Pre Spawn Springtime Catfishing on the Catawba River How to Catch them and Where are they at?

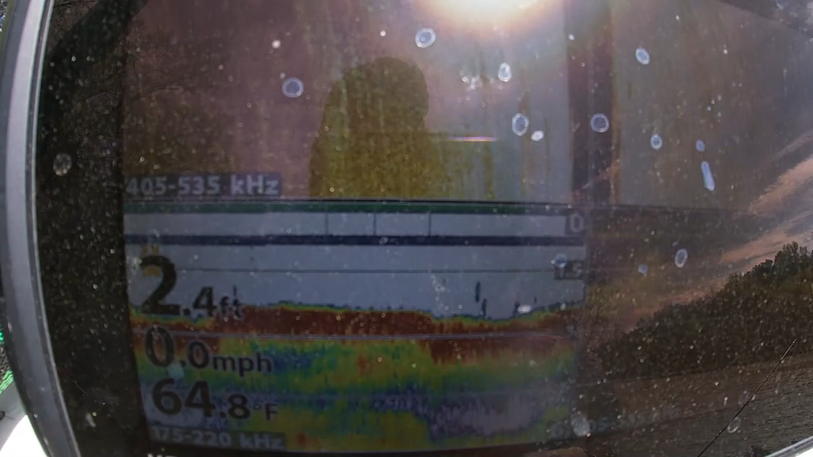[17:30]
On screen: depth 2.4 ft, water 64.8°F, speed 0.0 mph
You know, that fish Pop just caught was in 2.4 foot of water. We're in a little cove,